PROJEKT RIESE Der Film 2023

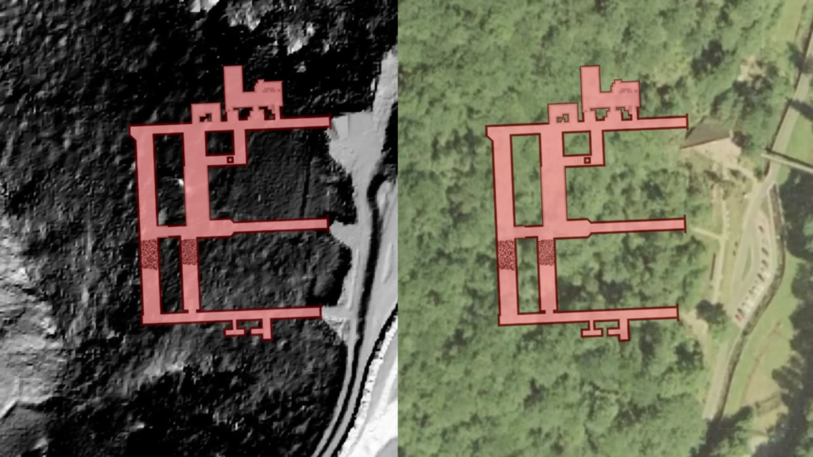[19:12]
Stollenanlagen sowie den Parkplatz und das Besucherzentrum, was hier im Hintergrund zu sehen ist.
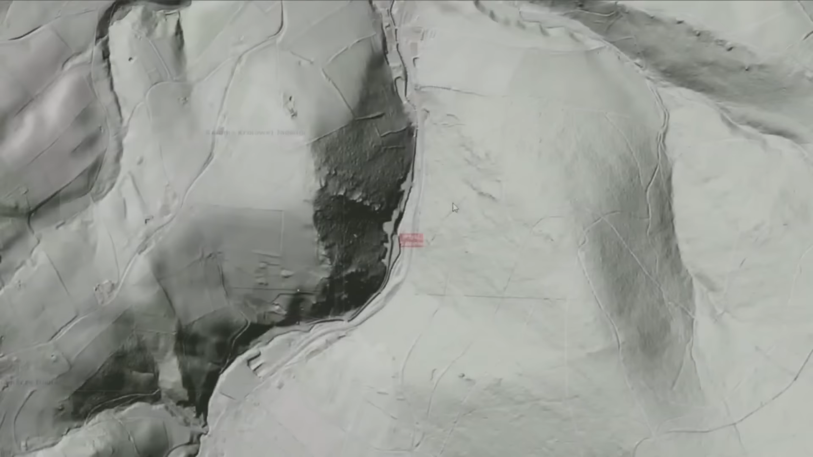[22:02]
So, und auch in dieser Episode schauen wir uns das digitale Geländemodell der Stollenanlage in Wallim mal ein bisschen genauer an.
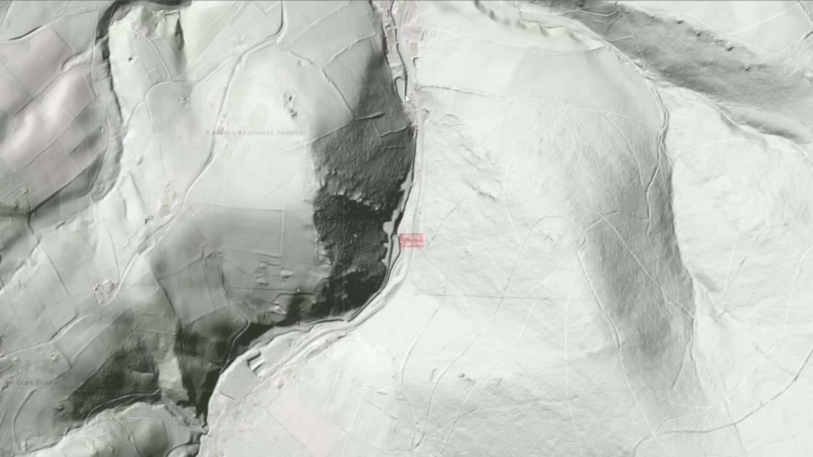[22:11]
Hier sehen wir die Umgebung, in der Mitte die Stollenanlage, hier oben der Ort Wallim. Und jetzt gehen wir mal ein bisschen rein.
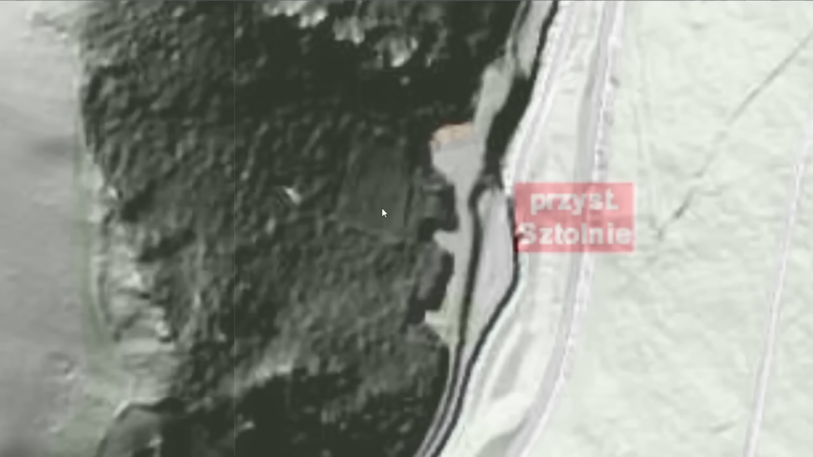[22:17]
Hier kommt die Straße runter, hier ist der neue Besucherparkplatz und das Besucherzentrum. Wallim ist auch die einzige Anlage, die mit EU-Geldern finanziert wurde, um sie als Museum auszubauen. Hier haben wir den Stollen Nummer 1, der hier reingeht. Der ist verbunden innerhalb des Berges mit dem Stollen Nummer 2. Das Ganze haben wir dann hier. Und der Stollen Nummer 3, der war mal verbunden mit dem Stollen Nummer 2,
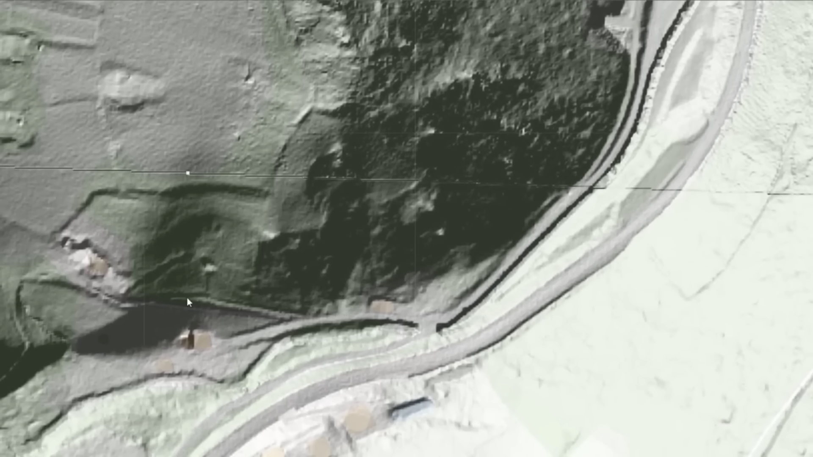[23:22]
Hier vorne um das Gelände rum geht dann die Schmalspurbahn, die ist heute vom Parkplatz auch noch zu sehen. Die läuft hier hinten rum bis zu einigen Gebäuden, die heute auch nicht mehr zu sehen sind, bis hier auf den Berg hinauf und natürlich auch in die andere Richtung rum.
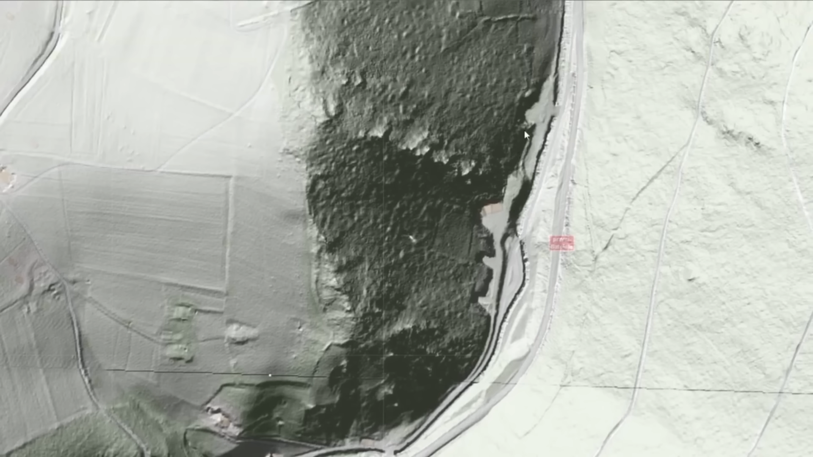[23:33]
Eine Theorie zu dieser Anlage in Wallim ist auch, dass über den Eingängen auf dieser Höhe möglicherweise eine weitere Etage sein soll,
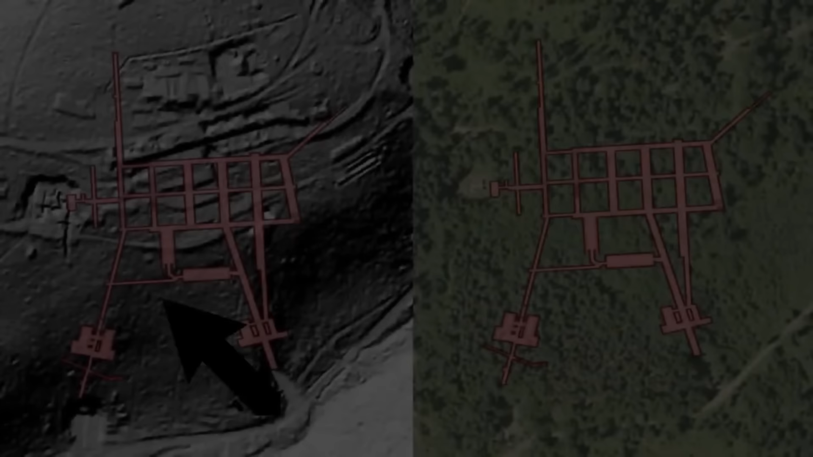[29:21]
Jetzt schauen wir uns mal den oberirdischen Teil und das geheimnisvolle Betonfundament an.
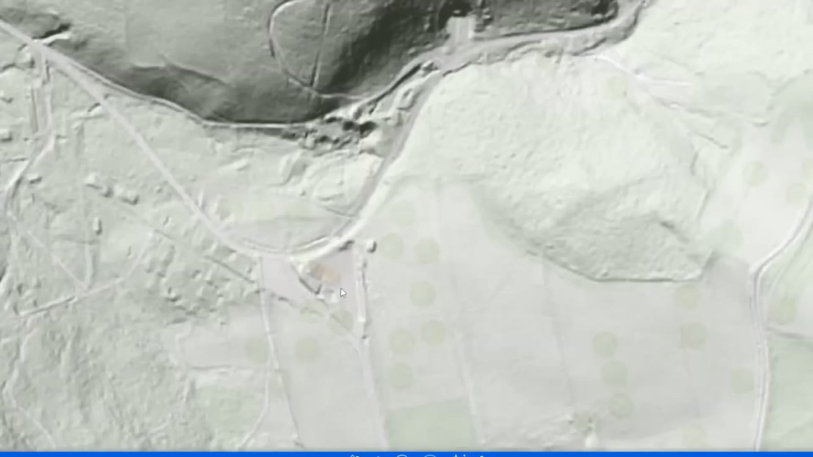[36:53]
So wie wir das in den anderen Folgen auch schon getan haben, sehen wir einmal hier in der Bildmitte das gesamte Gelände in Ozovka. Wir schauen uns jetzt mal zuerst die neue Einfahrt an, die ist hier unten.
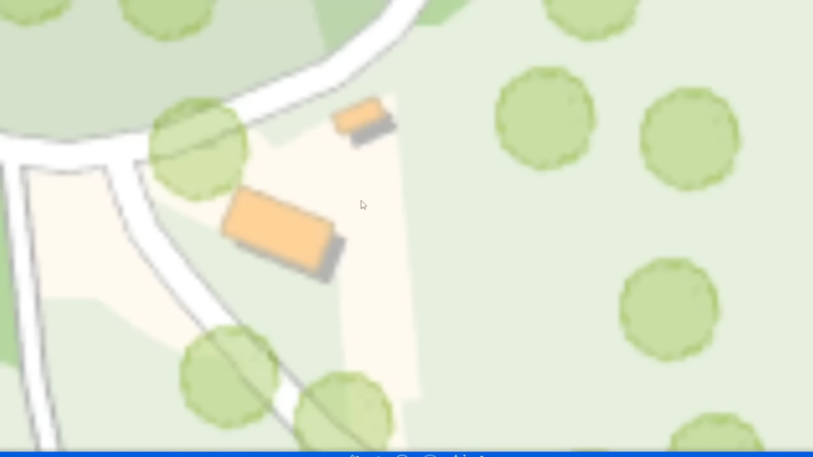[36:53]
Hier ist jetzt der Besucherparkplatz und hier geht man dann einen kleinen Weg nach oben,
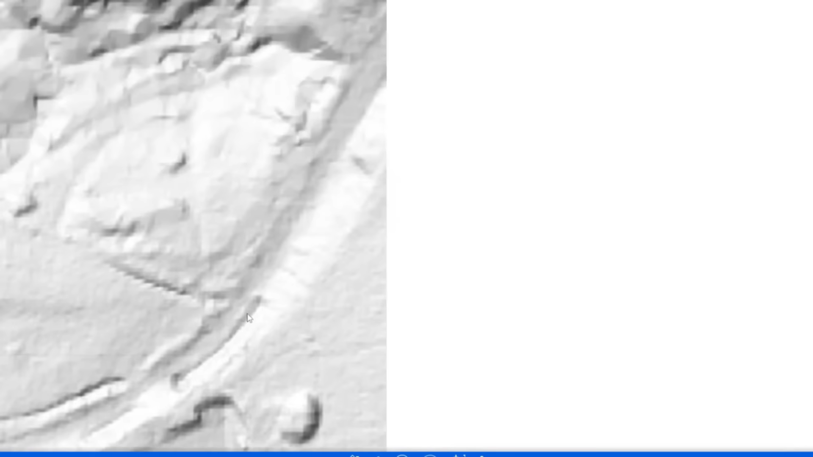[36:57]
wo wir schon auf dem Weg zu den Tunneleingängen hier die ersten Fundamente sehen.
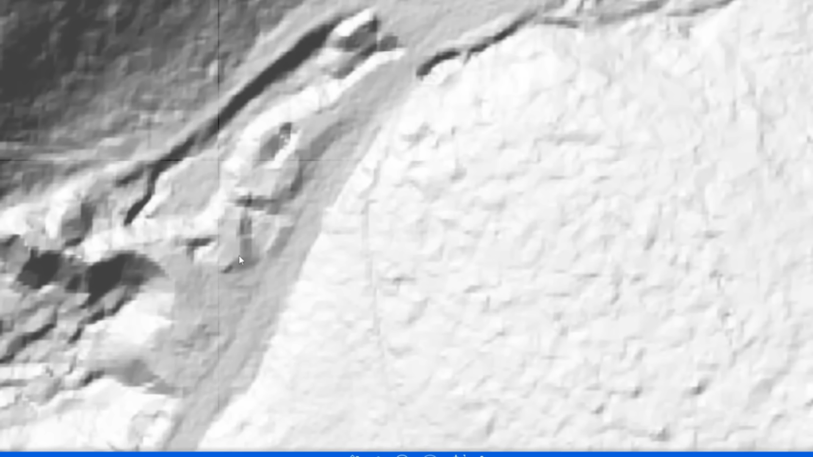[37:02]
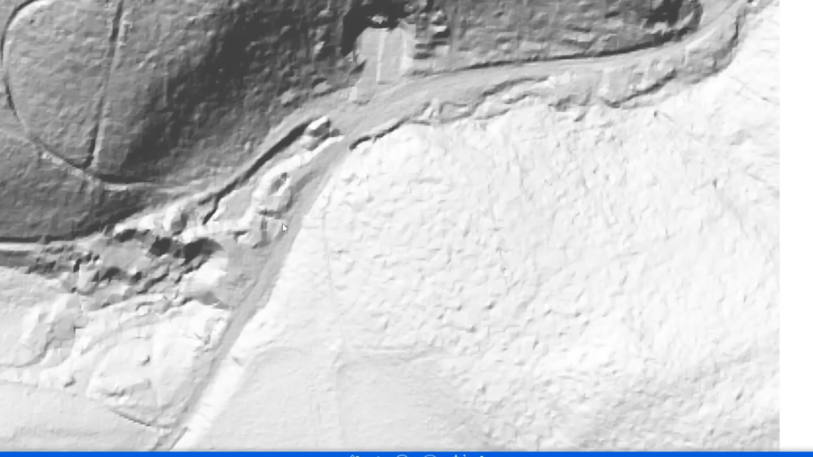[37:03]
Das waren Fundamente von Kompressorstationen. Sieht man tatsächlich hier dann zu den Riese-Geländen öfters. Und hier haben wir die beiden Eingänge. Das ist aktuell der Hauptbesuchereingang. Und auf dieser Seite ist der Hauptbesucherausgang.
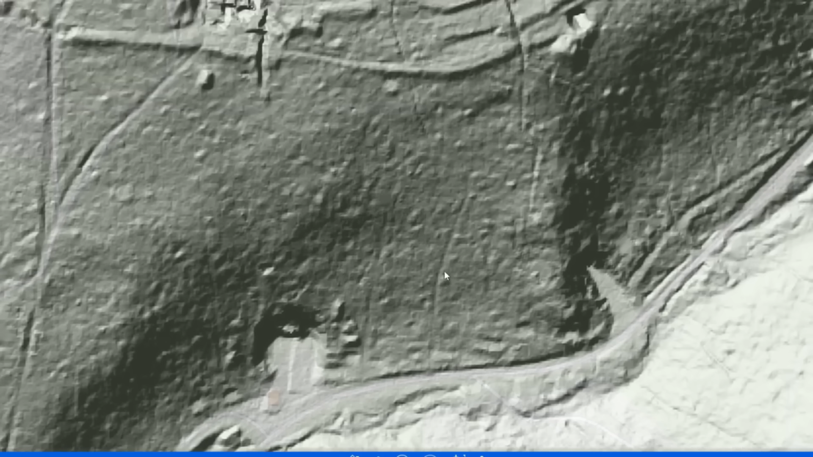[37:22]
Und natürlich erstreckt sich hier runter die Tunnelanlage, die wir schon im anderen Bild gesehen haben.
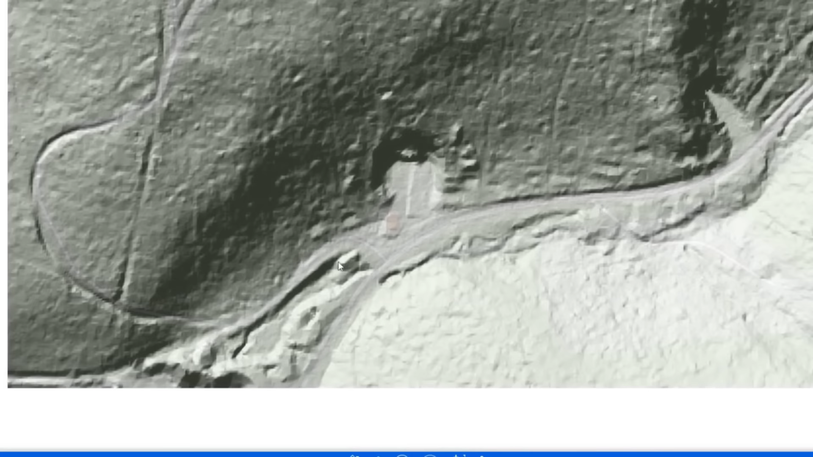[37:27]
Ein weiterer Eingang ist weiter hier drüben. Da gehen wir jetzt mal hier hin. Und zwar hier.
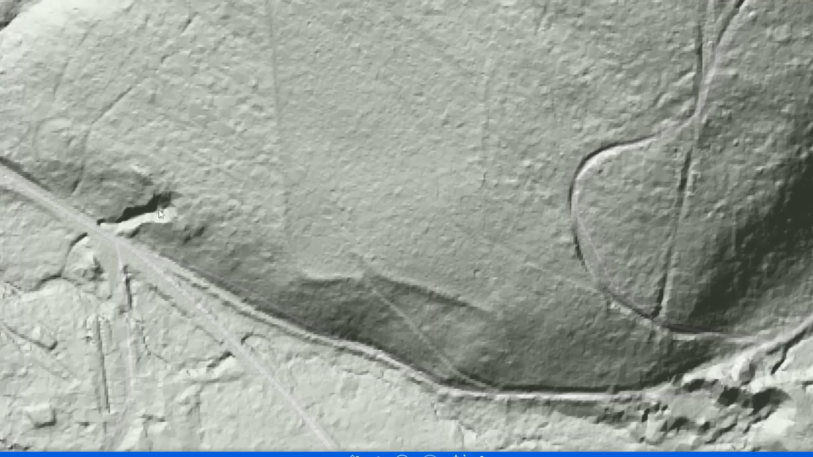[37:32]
Der ist auch ein bisschen teilweise eingestürzt. Das ist ein Stollen, der geht in diese Richtung, hört aber dann irgendwo hier mitten im Berg auf. Und die
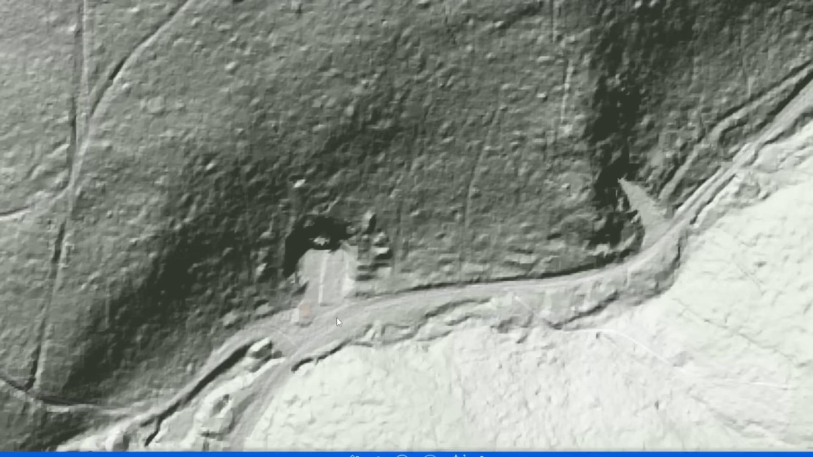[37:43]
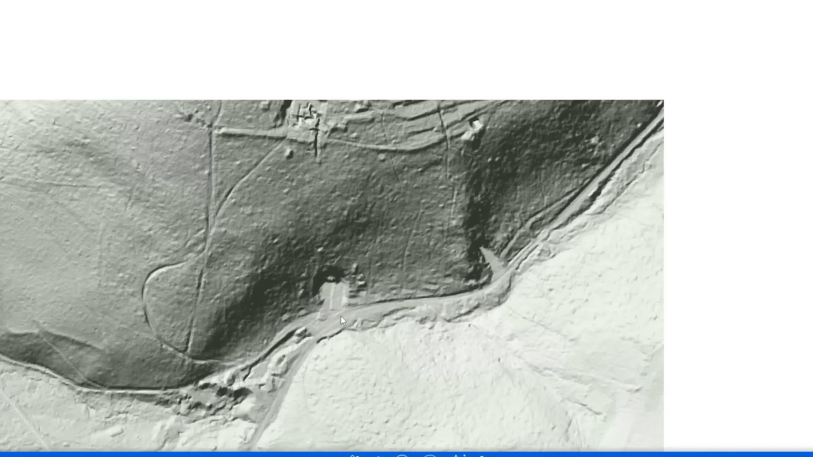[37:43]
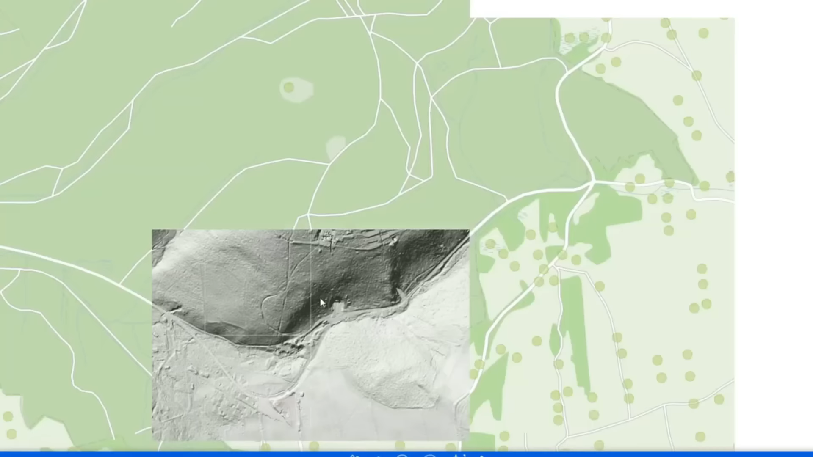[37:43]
spannenderen Sachen sind natürlich hier in Ozovka die oberirdischen Anlagen. Und wir folgen hier diesem kleinen Wanderweg nach oben. Der Berg ist nicht sehr steil, man kann den gut bewandern. Und zwar hier haben wir unser Betonfundament, was wir eben im Video gesehen haben.
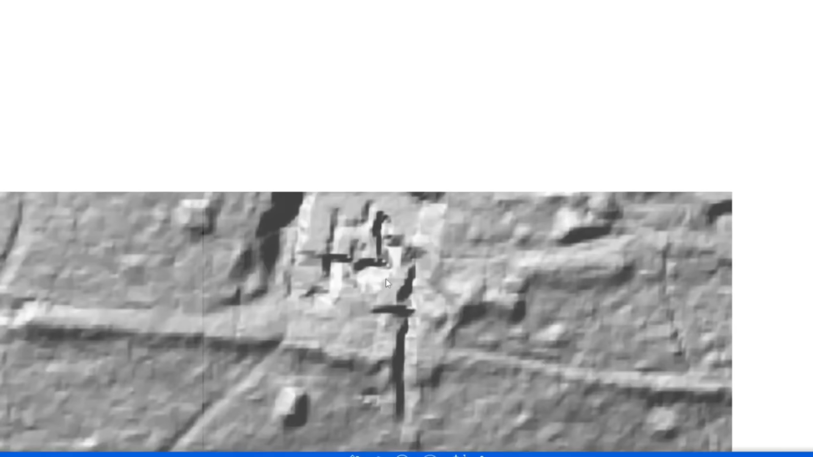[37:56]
Leider hier nicht sehr hochauflösend. Man kann allerdings hier sehr gut die Vertiefungen im Boden sehen. Und hier soll diese Turbinenwelle durchlaufen. Nach hier unten sieht man auch wieder den Aushub. Wahrscheinlich ging hier auch eine Schmalspurbahn runter. Hier ist jetzt so eine kleine Holzbrücke, wo man rüberlaufen kann. Geht genau hier hin.
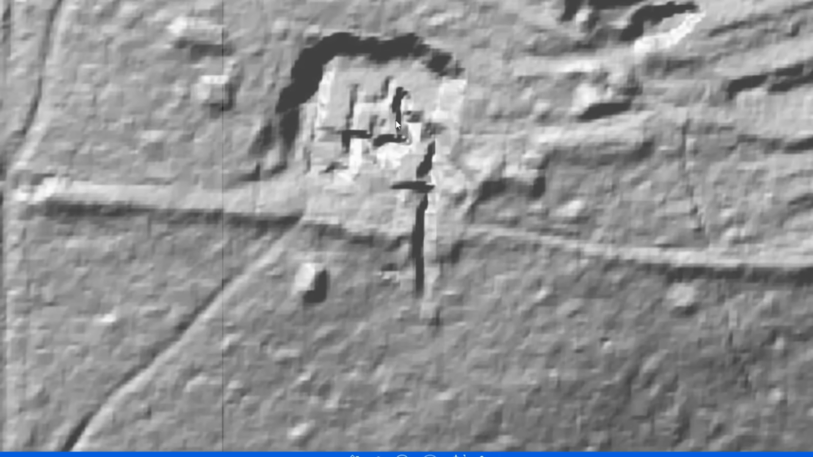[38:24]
Und hier runter, unter diesem Betonfundament, findet sich einer der Haupttunnel.
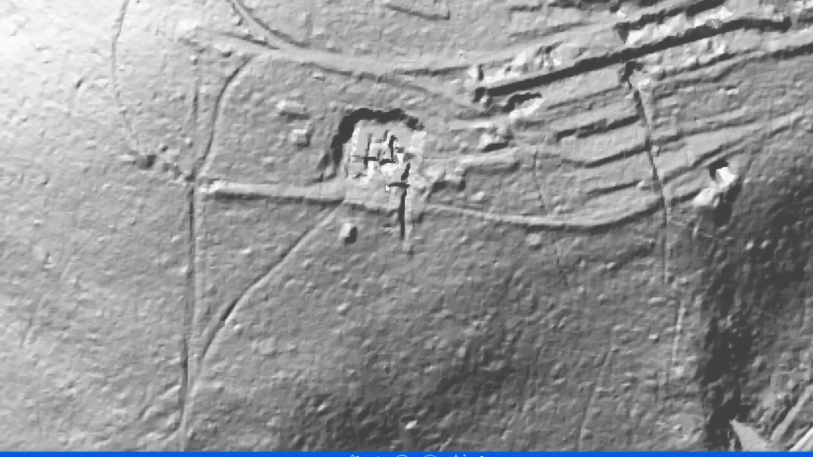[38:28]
Man kann heute nicht mehr sagen, ob das Betonfundament tatsächlich verbunden ist. Ich konnte es von unten nicht sehen.